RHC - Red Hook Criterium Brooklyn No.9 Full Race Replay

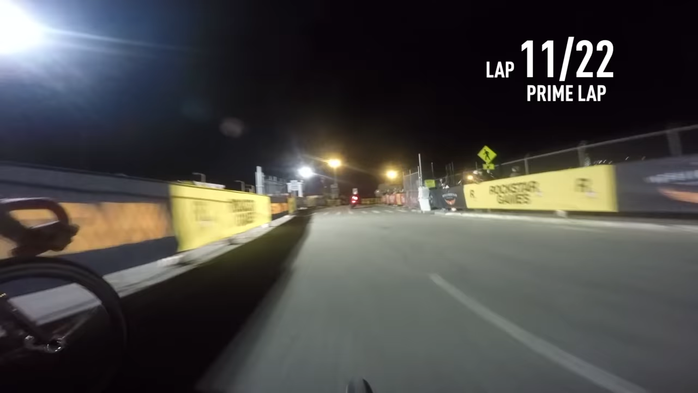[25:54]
And check that out. Ainara Albuso and the green helmet has just come around Kim Lucy.